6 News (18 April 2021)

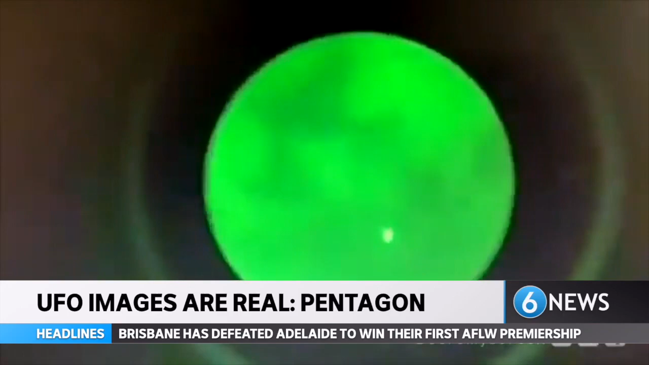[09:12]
The grainy footage shows triangle-shaped objects blinking and moving through the clouds, while photos of three other unidentified flying objects, one spear-shaped, one acorn-shaped, one characterized as a metallic blimp,
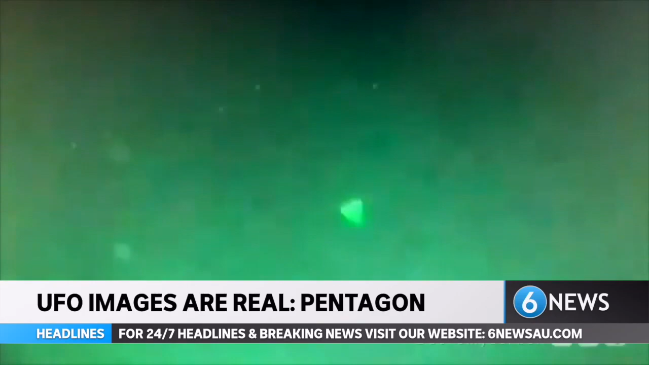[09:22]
were taken by Navy personnel and are real.
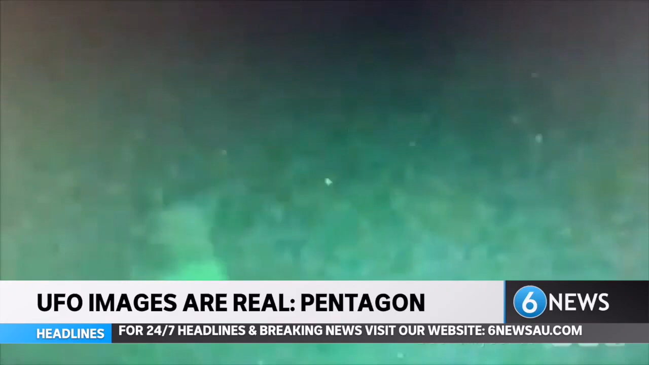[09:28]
CNN reports there have been a number of reports of unauthorized and or unidentified aircraft